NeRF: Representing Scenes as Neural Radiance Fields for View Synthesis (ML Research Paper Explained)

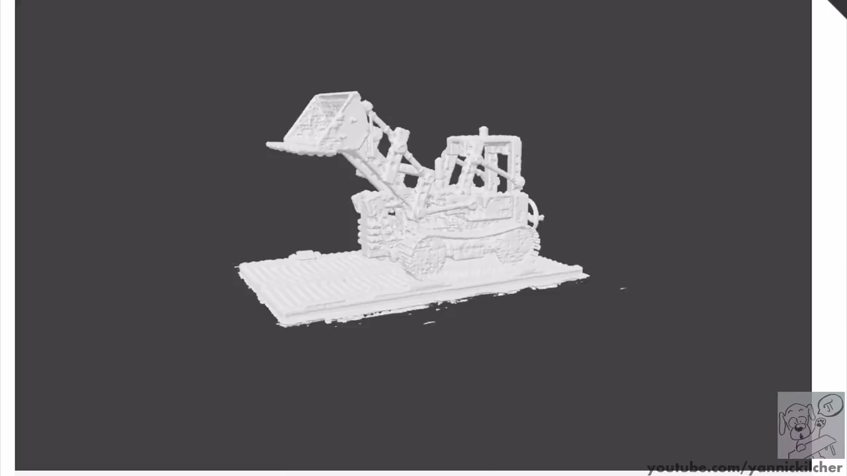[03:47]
It's not only view synthesis, but you can actually fill out the voxels, which is a slightly different task.